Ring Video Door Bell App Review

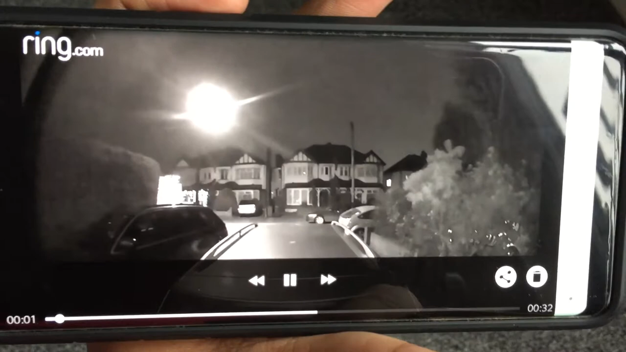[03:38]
a truck that went past it triggered the sensor and I'll show you how you can adjust the sensitivity of the motion sensing so this is about 7 a.m.